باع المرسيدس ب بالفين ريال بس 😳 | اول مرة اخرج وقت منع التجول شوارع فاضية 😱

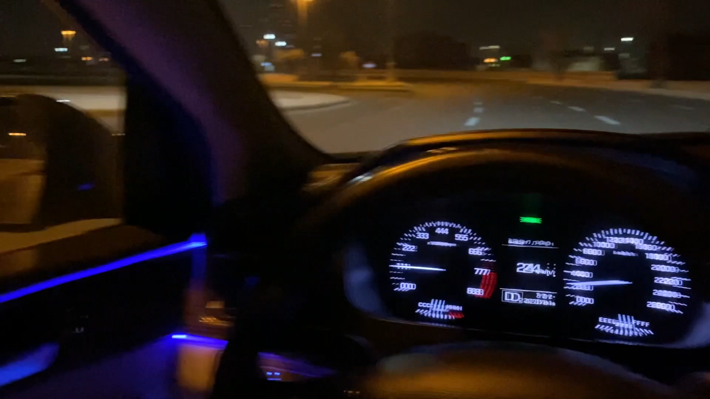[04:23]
وخفت ان الاضاءات المحطية هذي خلاص انعدمت. بس الحمد لله.